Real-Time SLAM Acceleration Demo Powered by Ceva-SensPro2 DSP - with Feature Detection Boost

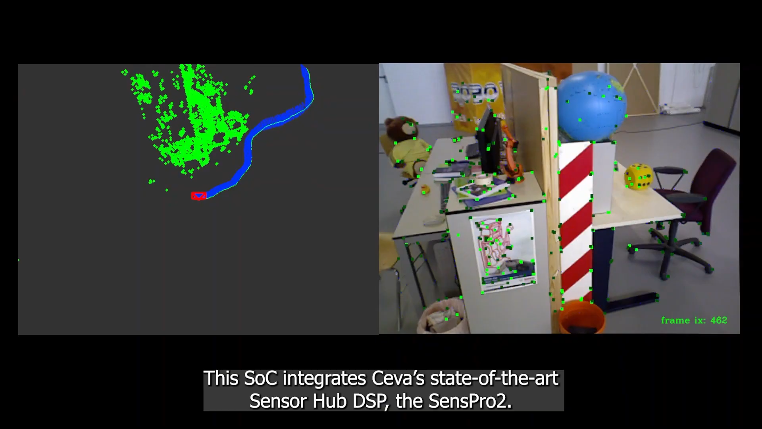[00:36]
On one side of the screen, you can see an indoor scene with feature extraction in progress.
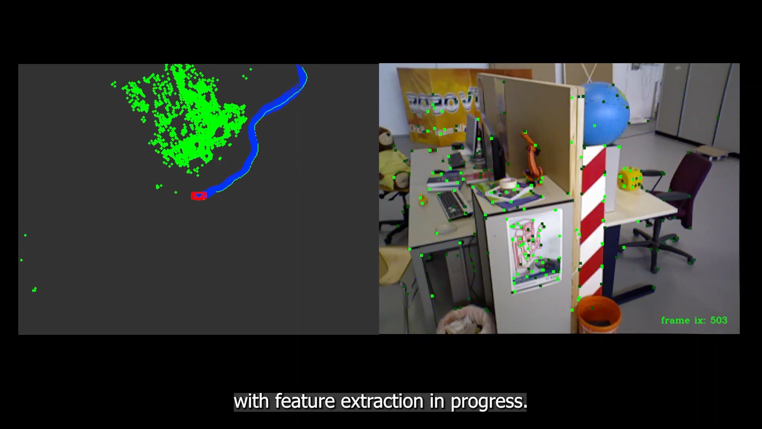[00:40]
Simultaneously, on the other side,
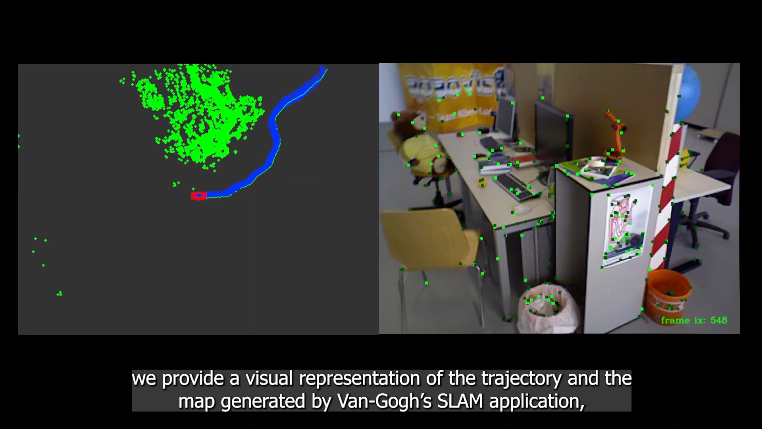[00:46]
we provide a visual representation of the trajectory and the map generated by a Van Gogh SLAM application, accelerated by SEMSPR2 DSP.
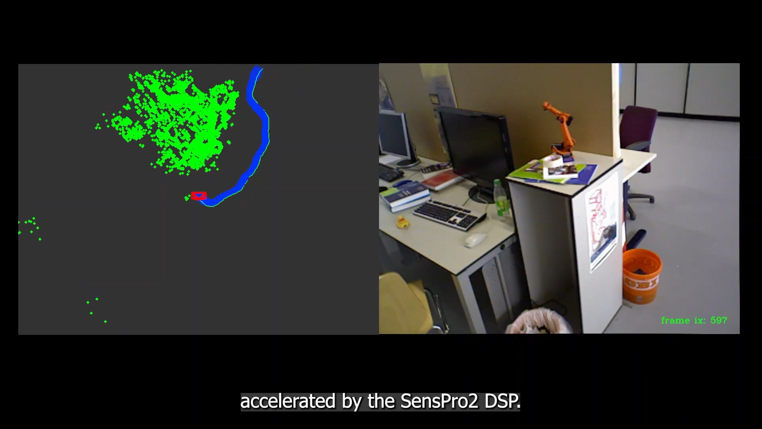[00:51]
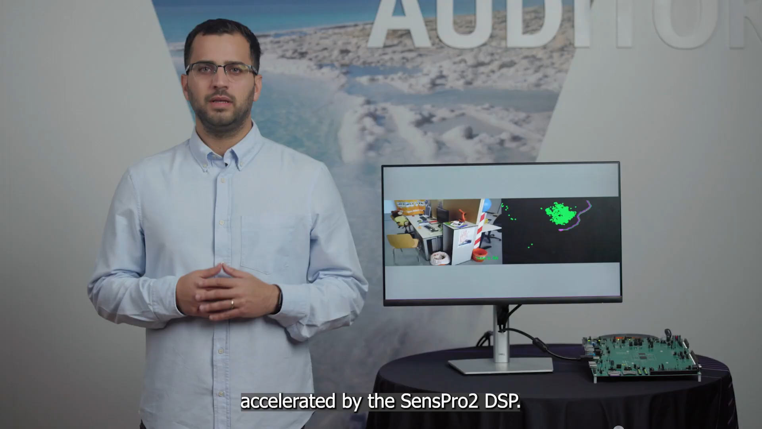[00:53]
SLAM, which stands for Simultaneous Localization and Mapping,
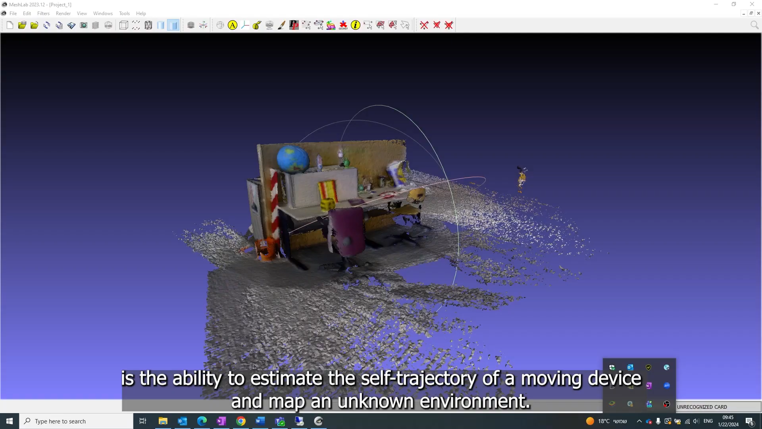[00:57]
is the ability to estimate the self-trajectory of a moving device and map an unknown environment.
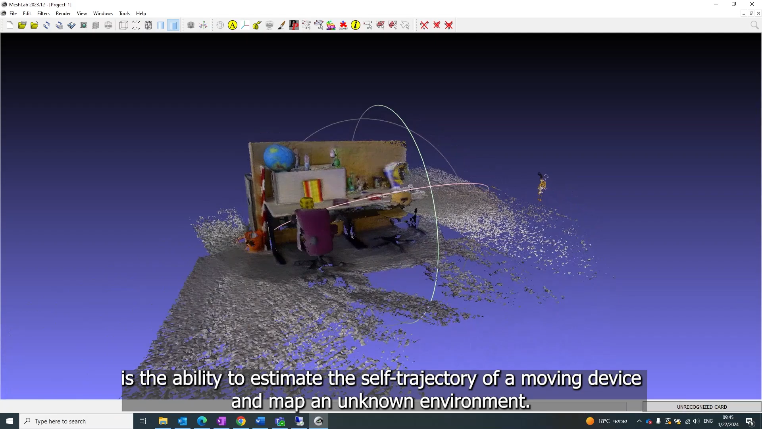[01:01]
SLAM finds its utility in a wide range of fields,
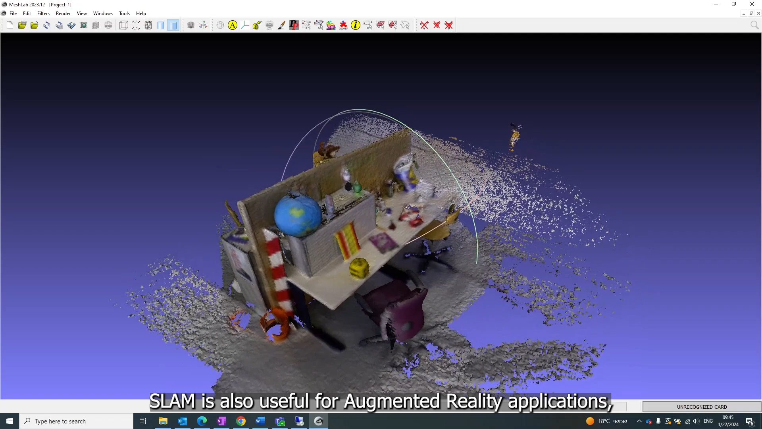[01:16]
SLAM is also useful for augmented reality applications by improving the accuracy of virtual object placement in the real world,
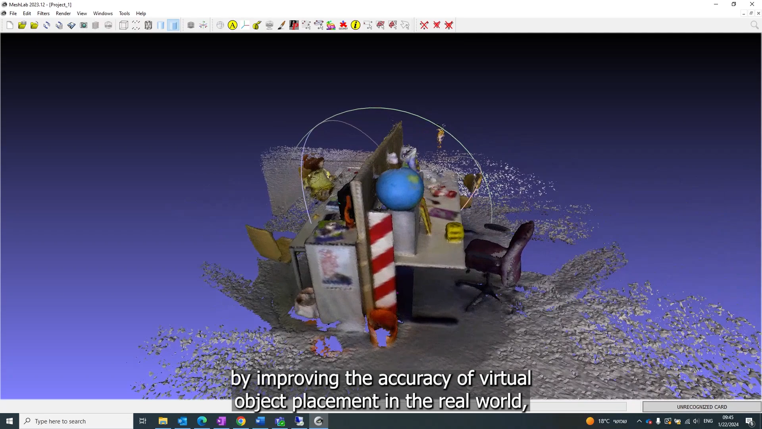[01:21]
as can be seen in this Van Gogh SLAM application, which creates a remarkable 3D reconstruction of the scene.